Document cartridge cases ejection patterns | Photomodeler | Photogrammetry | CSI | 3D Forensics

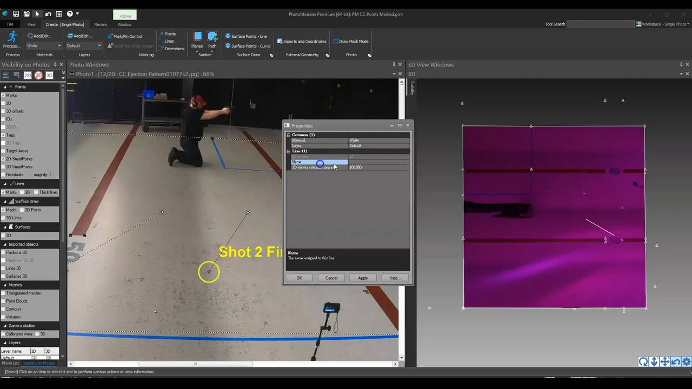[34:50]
i'm going to do five of these and then i'm going to call it